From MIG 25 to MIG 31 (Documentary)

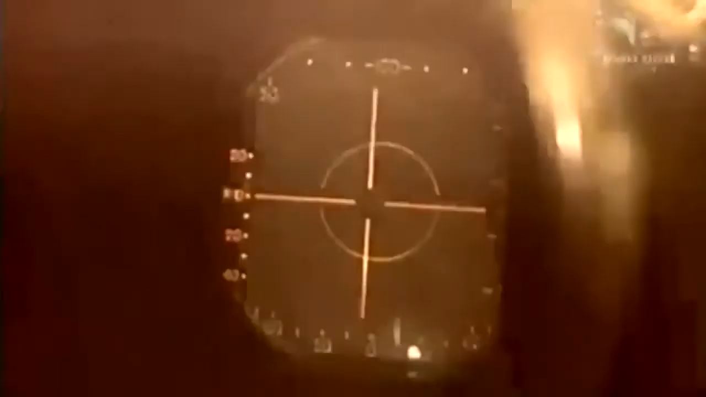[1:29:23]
The maximum target range also improved. The PD could hit a target flying as high as 30,000 meters.
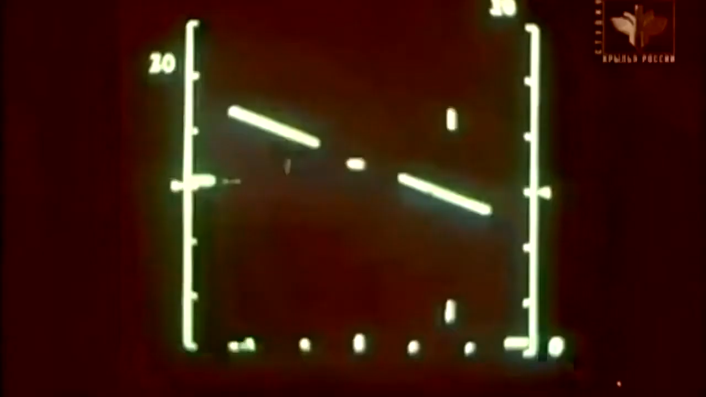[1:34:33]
Earlier MiG-25s couldn't detect a target flying less than 500 meters above ground because of the ground reflection effect.